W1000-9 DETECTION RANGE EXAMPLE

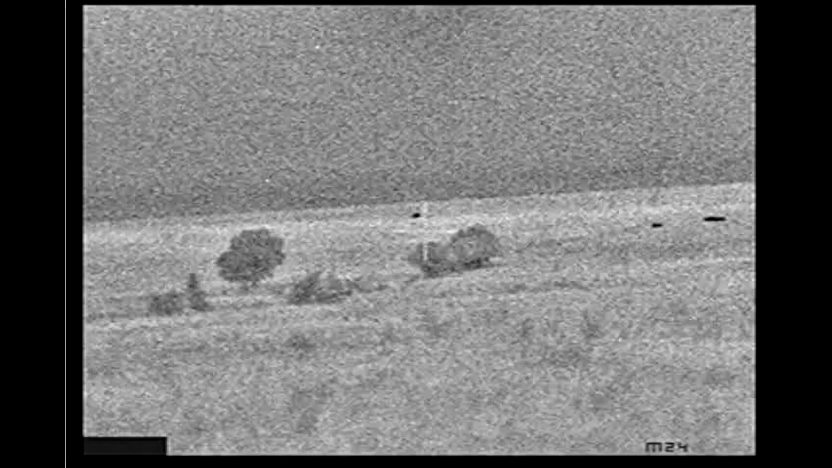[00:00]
I made this video just to show the detection range of a W-1000.
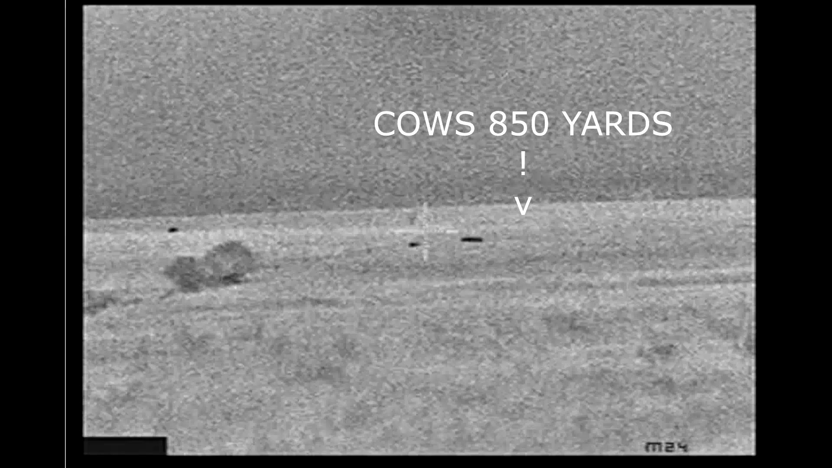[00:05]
These first cows here are 850 yards.
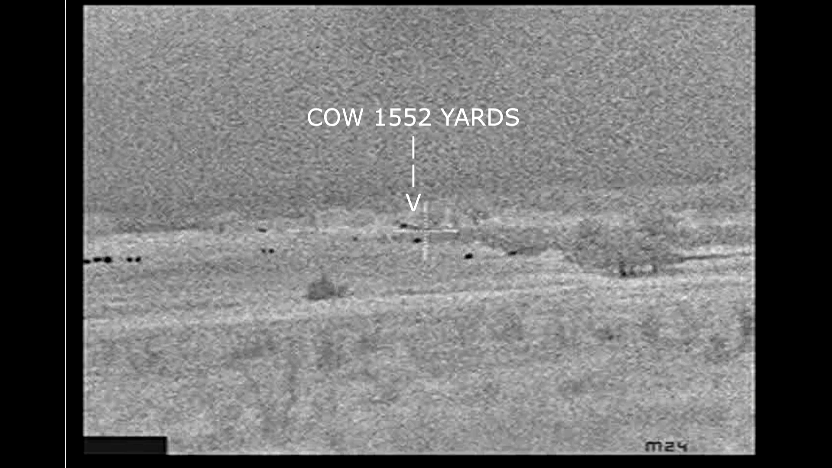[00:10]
That far cow on the tree line is 1,552 yards.
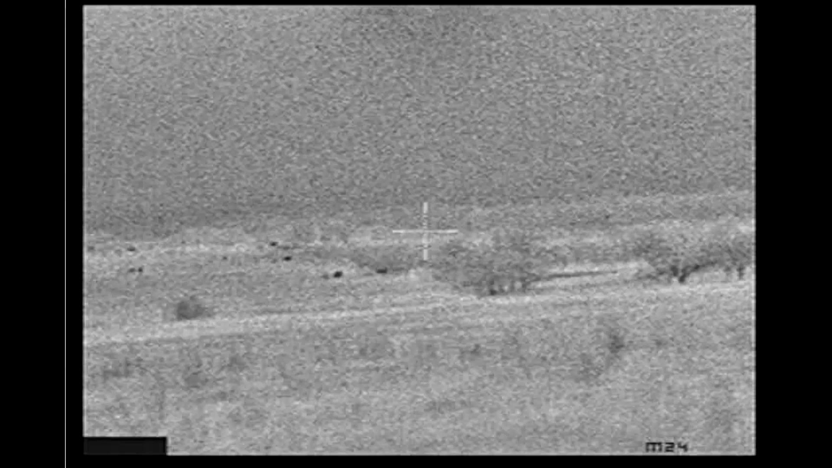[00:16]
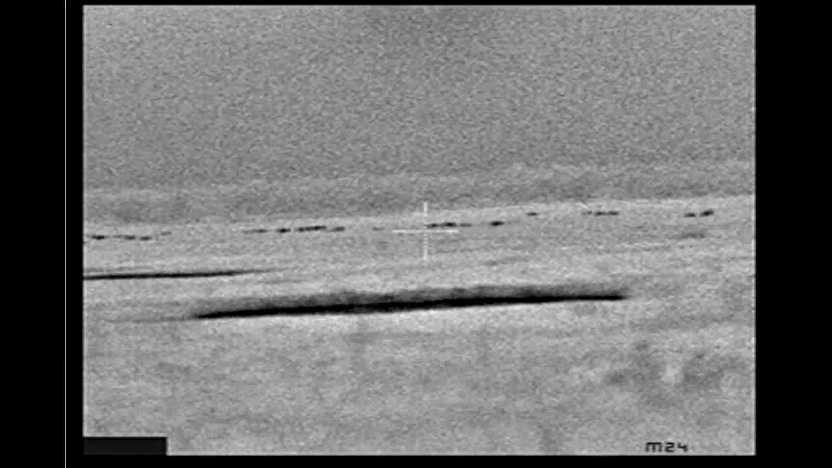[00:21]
And there's a pond back here where these cows are that's 1,567 yards.
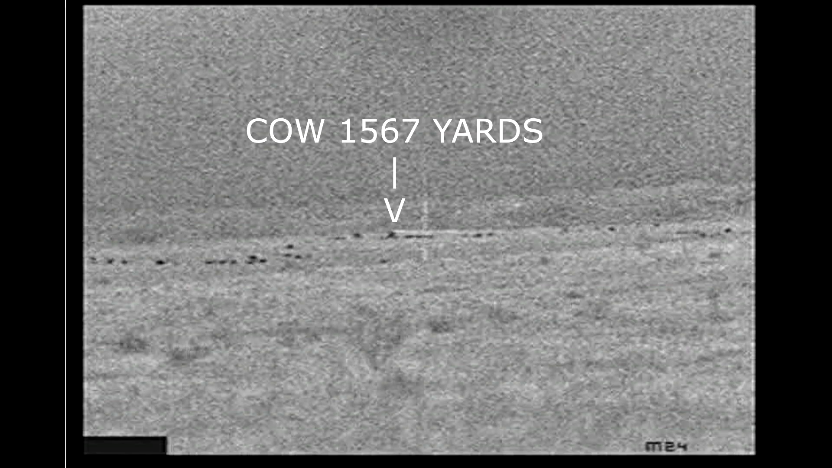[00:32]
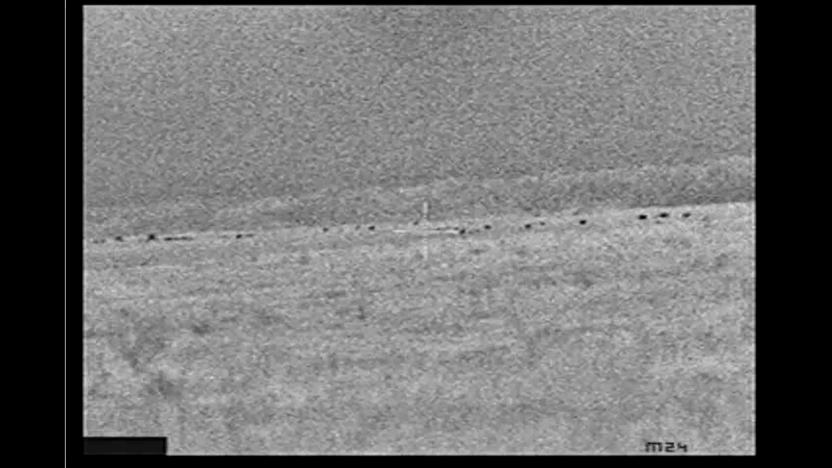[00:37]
It's 82 degrees and 76 percent humidity.
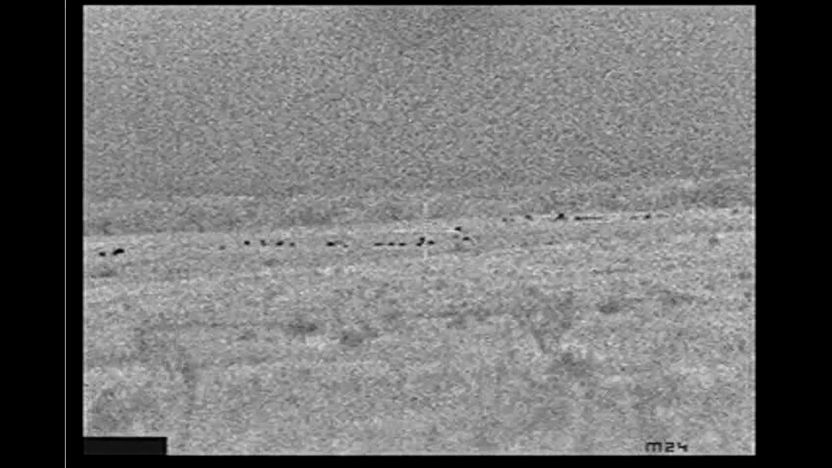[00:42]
And these are cows mixed with calves.
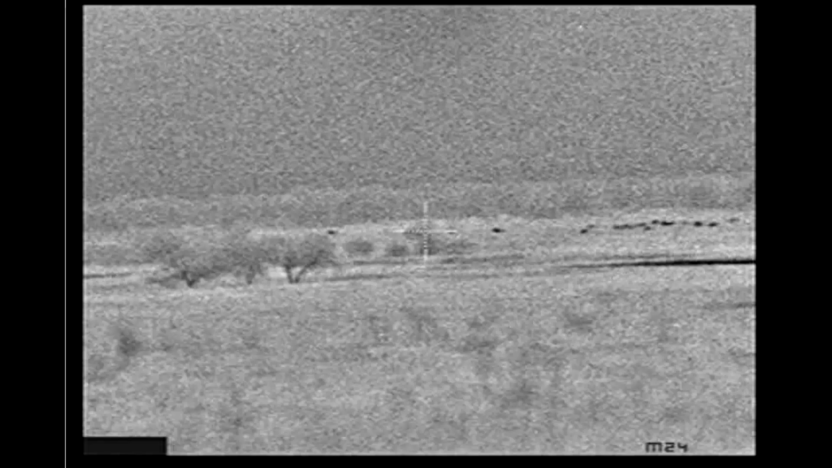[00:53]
These are my oat fields where I usually hog hunt but they had turned the cows out there.
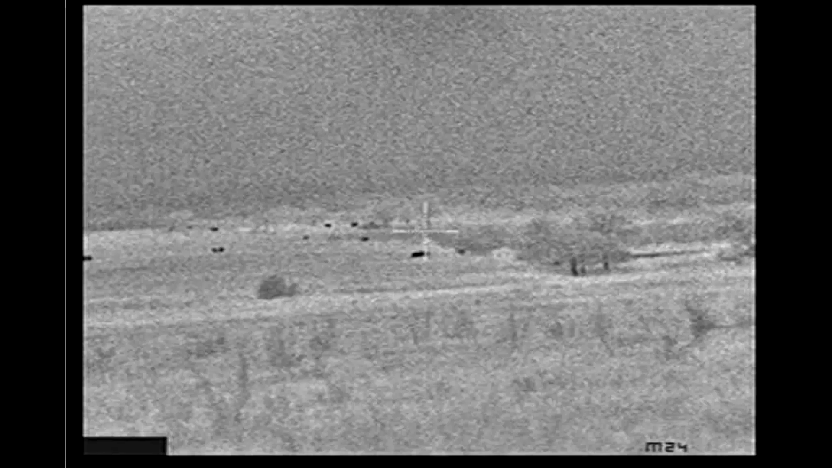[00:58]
But I've spotted hogs out at these ranges numerous times.
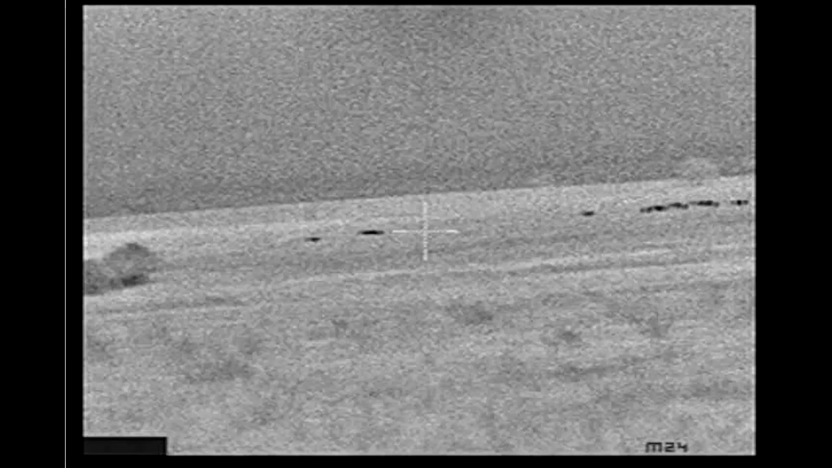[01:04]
But just a little example of what the range the W-1000 has even on a warm night.